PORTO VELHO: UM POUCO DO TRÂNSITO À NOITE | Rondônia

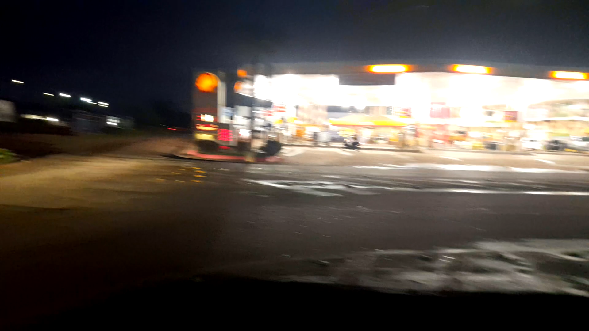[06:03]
Tem um grande posto De combustível Do lado de lá Avenidona Legal
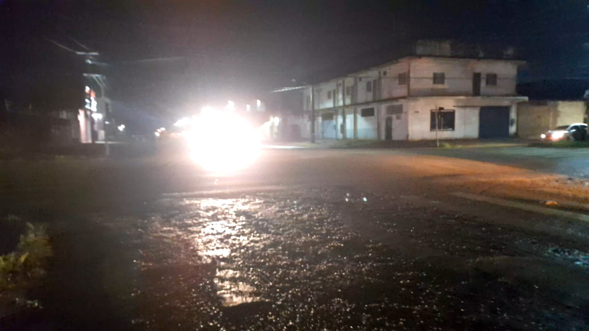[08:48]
Cruzamento De rua com a avenida Vim de lá